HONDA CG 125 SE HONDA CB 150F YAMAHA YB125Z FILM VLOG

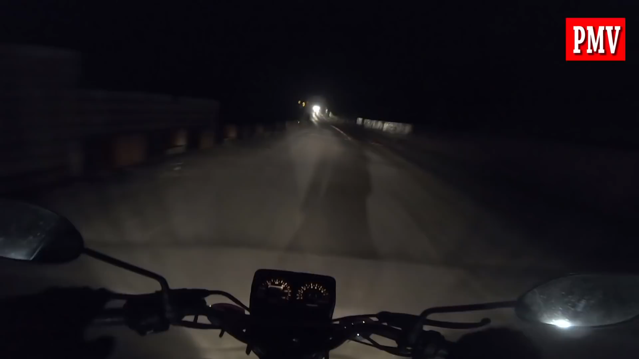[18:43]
व्यूअर्स हम लोग आ गए हैं, यानी कि एक्सप्रेस वे से जो जाता है पिंडी पॉइंट की तरफ रास्ता, वहां पर है हम। और जहां बड़ी एक्सट्रीम चढ़ाइयां, आपको पता है यहां पर पता चलता है मोटर बाइक का, और नो डाउट
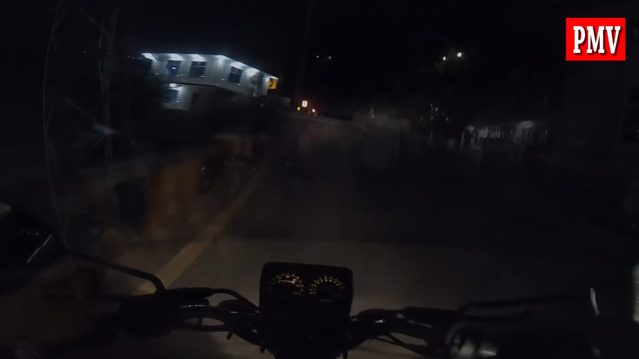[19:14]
अच्छा व्यूअर्स हम लोग पहुंच गए हैं पिंडी पॉइंट, अभी अंधेरा है और ये
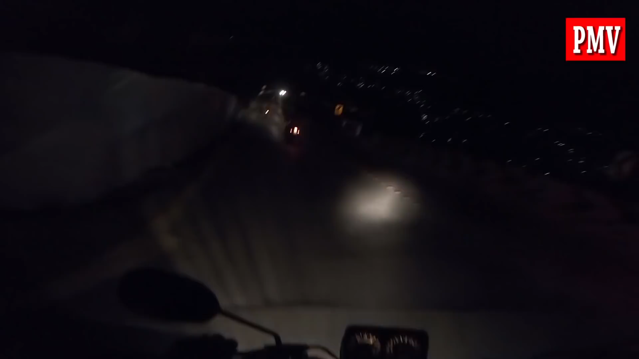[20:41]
व्यूअर्स वापसी पर हैं हम लोग, आप देख रहे हैं आगे वो काजी साहब हैज़र्ड ऑन किया हुआ, उससे आगे उस्मान।
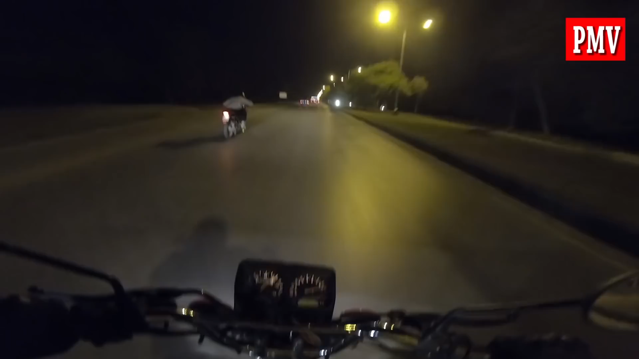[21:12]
उस्मान चेस कर रहे हैं, बहरहाल सीधी 150 निकलने की उम्मीद है।
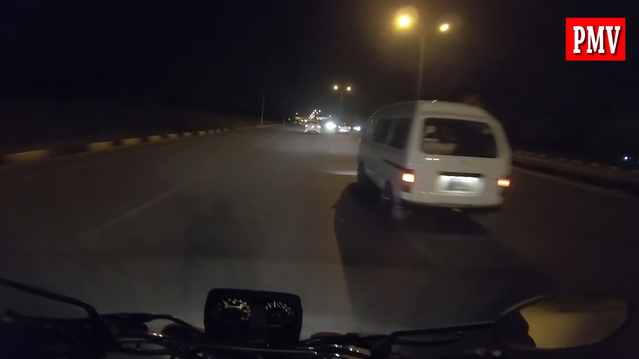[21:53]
स्लोप है, वह भी दीदी अच्छी भागेगी। ये उस्मान है मेरे लेफ्ट हैंड, काजी साहब की
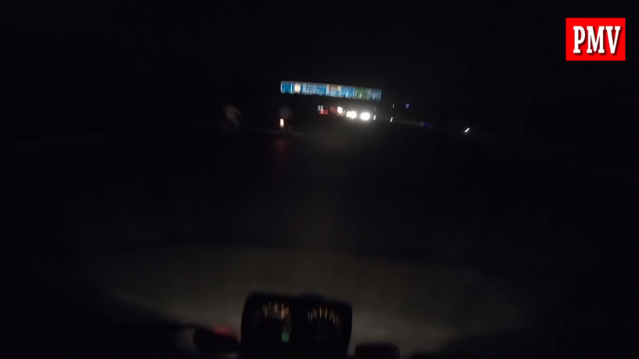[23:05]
लेट गए, काफी साहब लेटने का कोई फायदा नहीं होगा आपको। हम सीधे हो गए, बल्कि और ज्यादा
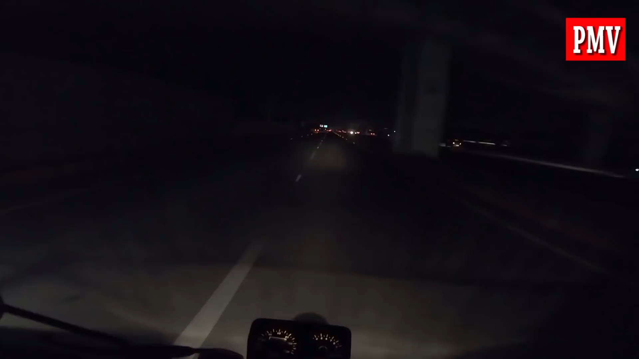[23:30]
फिर चैलेंज मार दिया। हुण तुसी भुल जाओ, हुण मैं अगे जाना ते तुसां पिछू आओ।